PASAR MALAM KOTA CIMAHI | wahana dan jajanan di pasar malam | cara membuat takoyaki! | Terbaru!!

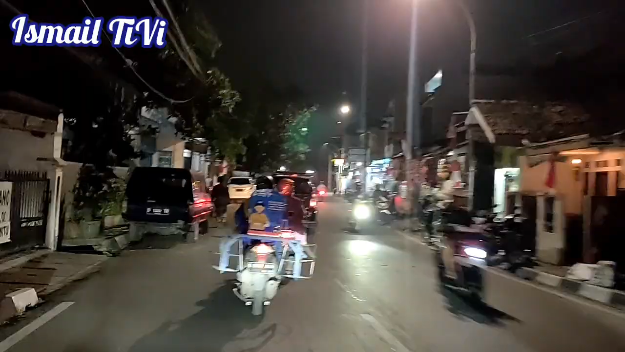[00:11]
Kita lewat jalan pesantren Kita ke pasar malam yang
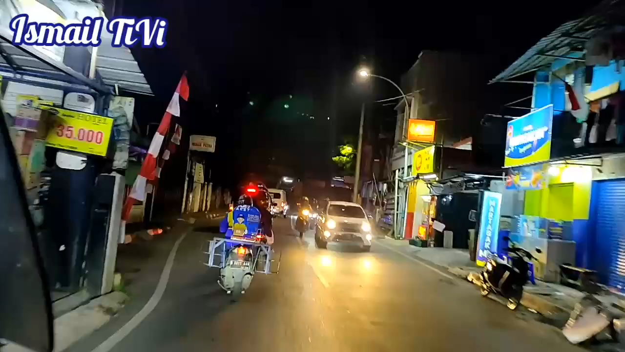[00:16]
Lokasinya ada di Temkot Cimahi Ini jalurnya lewat jalan pesantren ya guys